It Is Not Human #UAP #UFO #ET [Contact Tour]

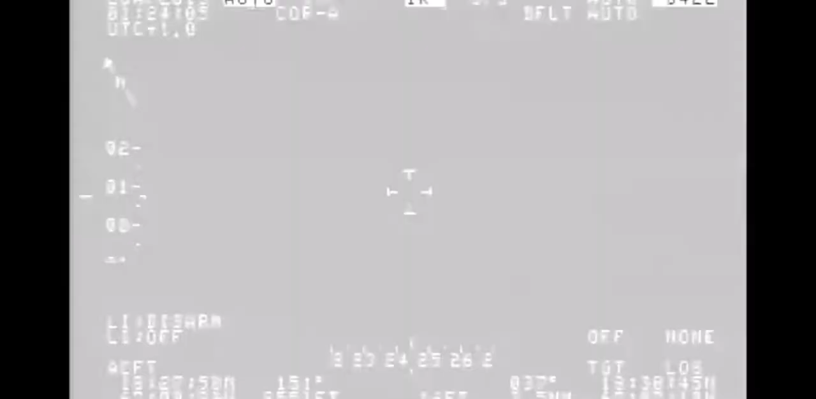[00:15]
and their radars
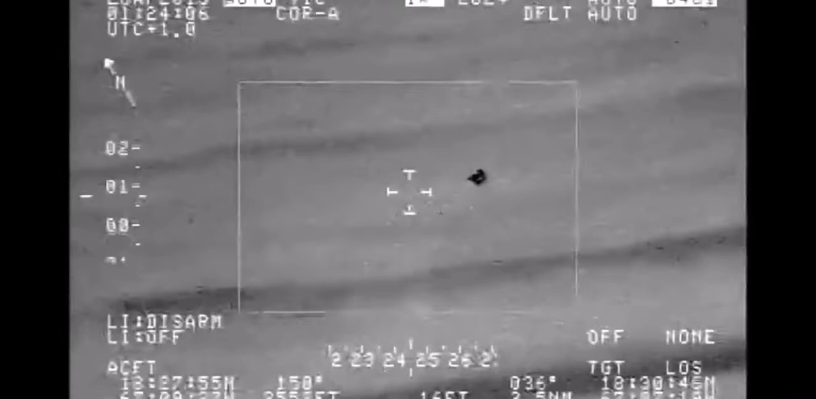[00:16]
locked onto it and and then all of a sudden it was here on the
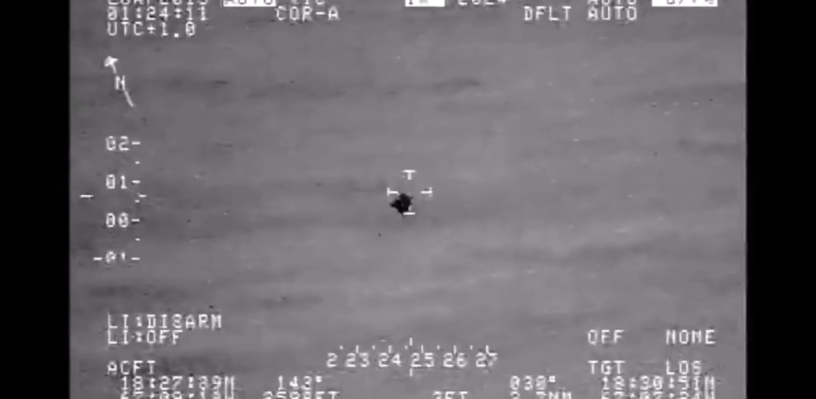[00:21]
surface and then it's there and they don't know what it is and we don't know what it is.